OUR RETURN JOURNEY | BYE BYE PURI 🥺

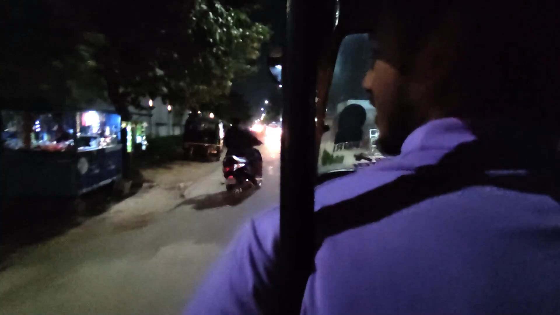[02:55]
ये देख सकते हैं पूरी का नाइट व्यू,
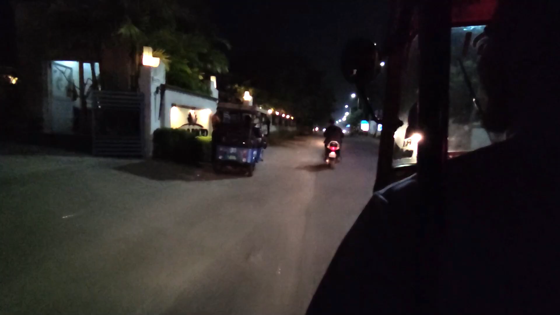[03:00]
अब देखते हैं कब आते हैं वापस पूरी, ये देखिए।